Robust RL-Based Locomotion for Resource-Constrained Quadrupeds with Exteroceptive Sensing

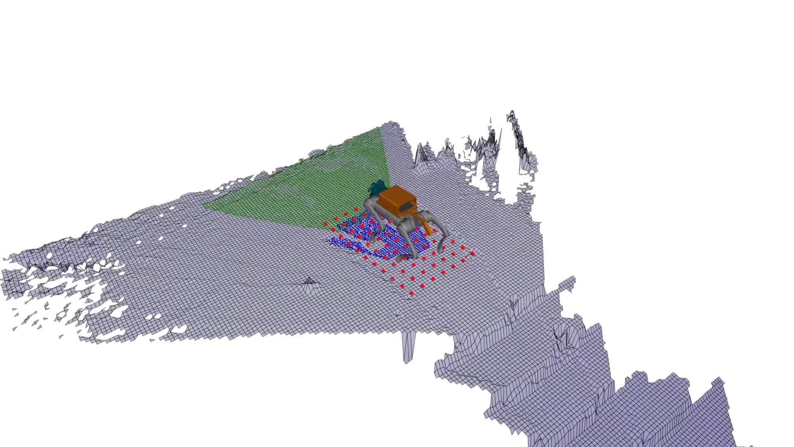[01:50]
Our trained estimator and additional rear camera are thus adding robustness and giving the option to rely on computationally cheaper estimation algorithms and freeing up resources.
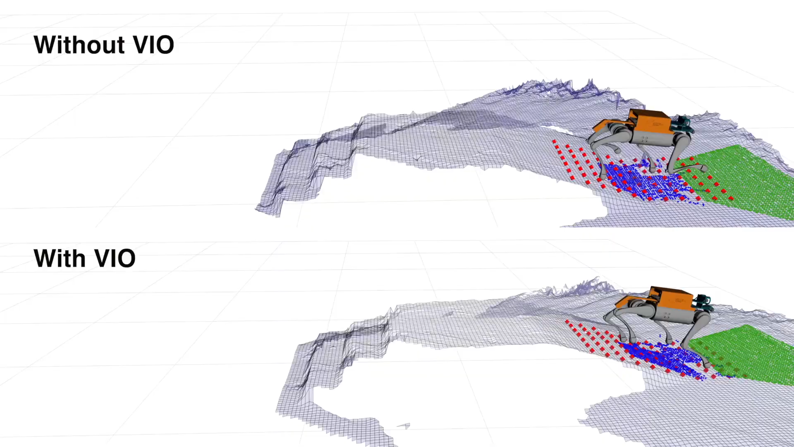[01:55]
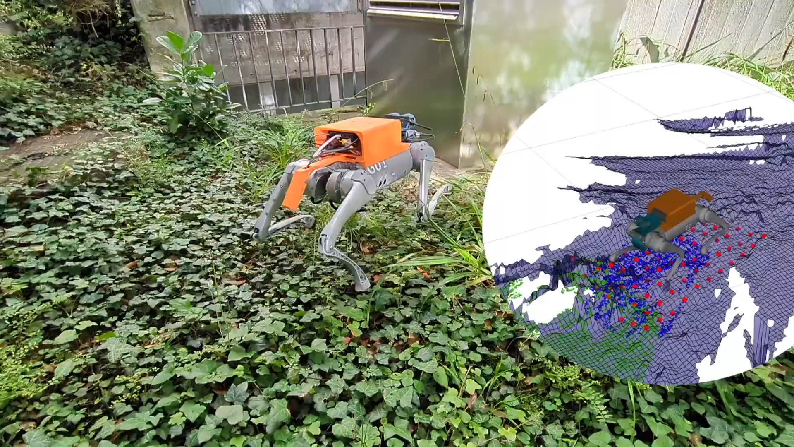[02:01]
Testing on never-before-seen outdoor environments and terrains shows the great robustness and generalization of our proposed sensor setup and reinforcement learning policy.
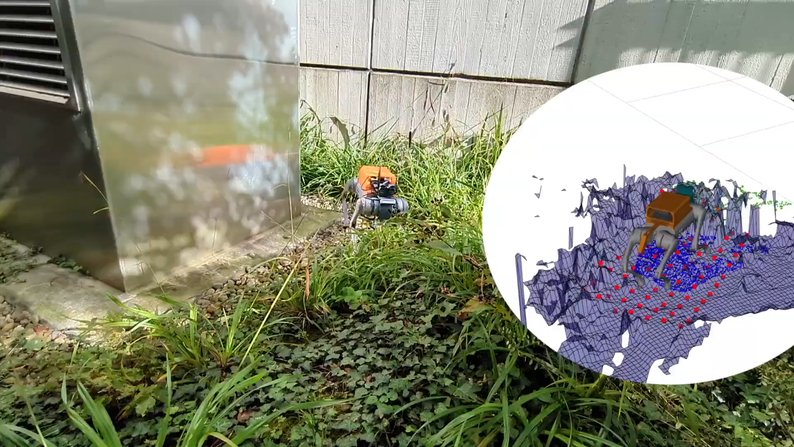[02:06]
The system reliably navigates challenging terrains including vegetation and gravel,
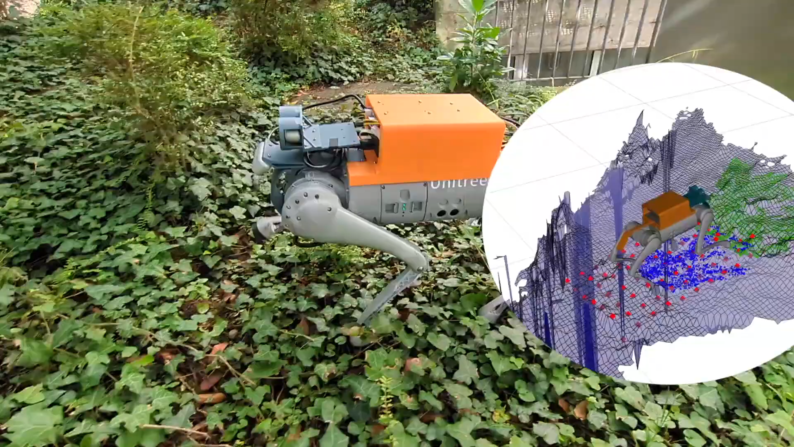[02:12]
demonstrating its potential for real-world deployment in complex environments.